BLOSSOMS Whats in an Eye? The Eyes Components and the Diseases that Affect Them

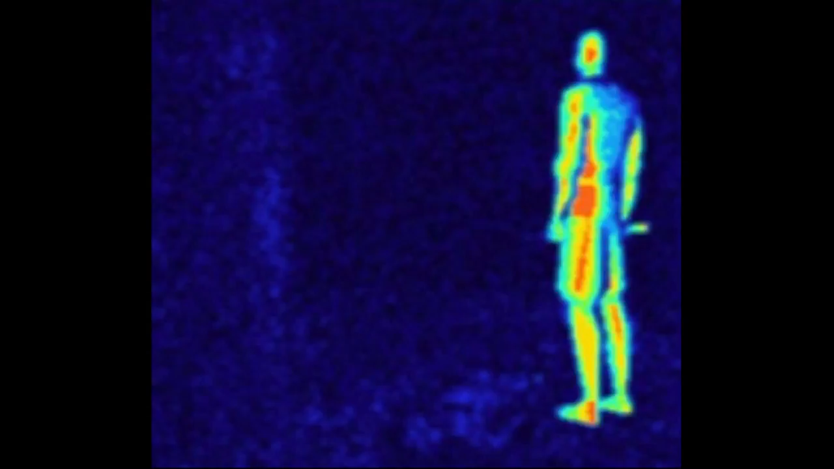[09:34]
If we look at the first picture, it looks like this animal perceives the infrared region of the electromagnetic spectrum. Which animal does that? That's right, snakes.
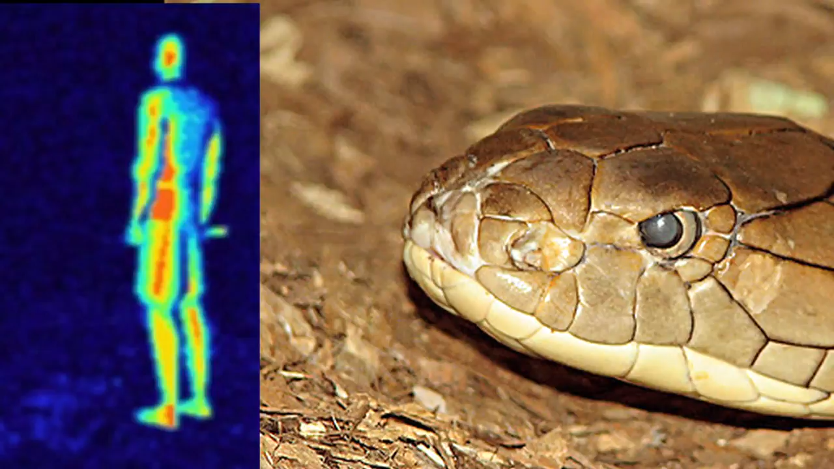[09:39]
Remember snakes have pit organs that can sense infrared radiation,
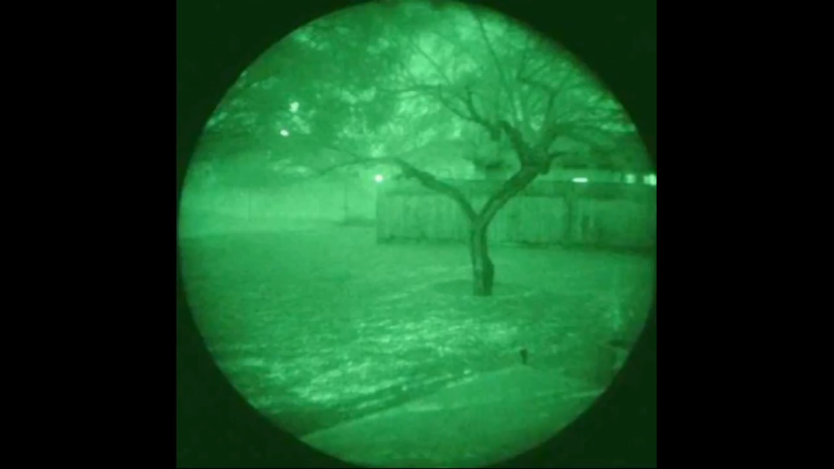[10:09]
Animals that are active at night. Which animal do we know can see well at night? That's right, cats see well in the dark and at night.